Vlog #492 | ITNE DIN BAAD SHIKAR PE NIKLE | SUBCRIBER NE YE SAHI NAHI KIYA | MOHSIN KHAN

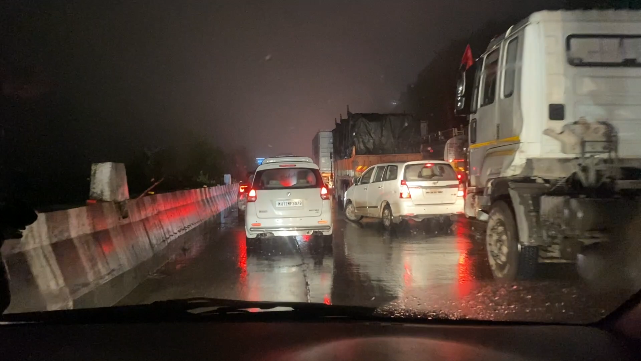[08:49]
हम लोग फुल ट्रैफिक हो रखा है, फुल ट्रैफिक, और हम लोग कंफ्यूजन में है कि ये जो है ट्रैफिक,